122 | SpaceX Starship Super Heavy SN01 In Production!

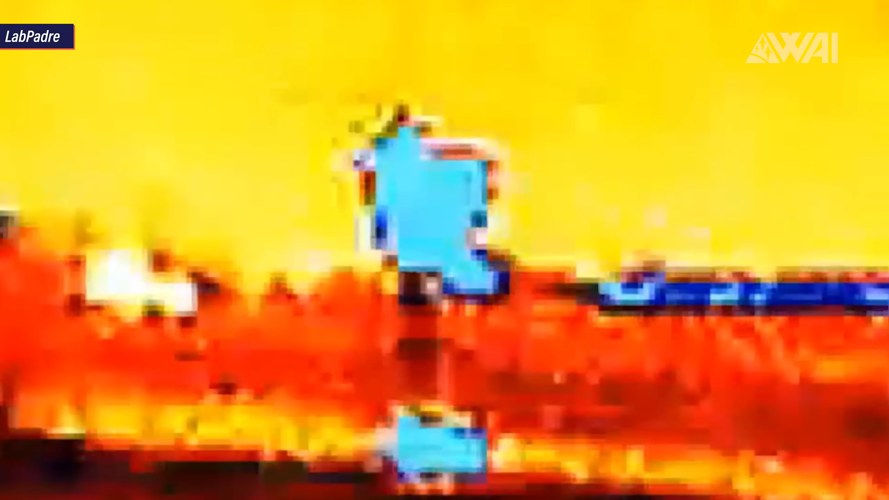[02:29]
Bright blue indicates extremely low temperature and the surge of nitrogen immediately spreads out, covering everything in its path.
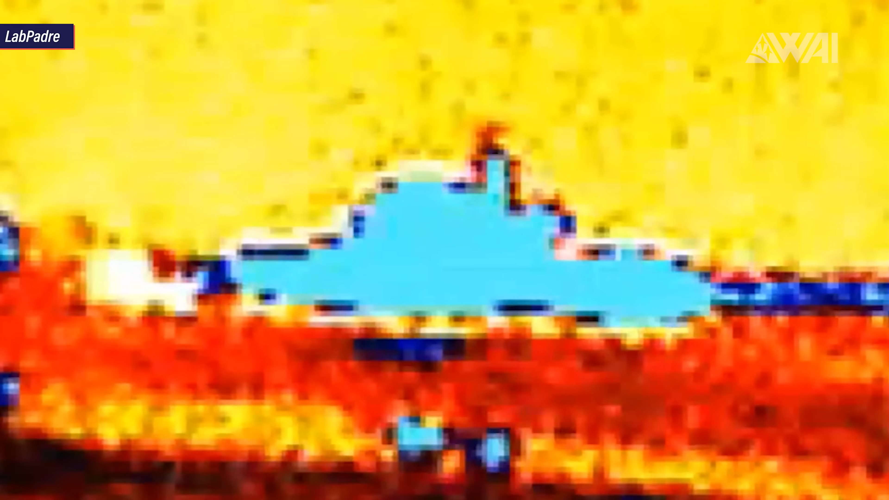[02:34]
Here are some pictures taken by Mary from NASA Spaceflight.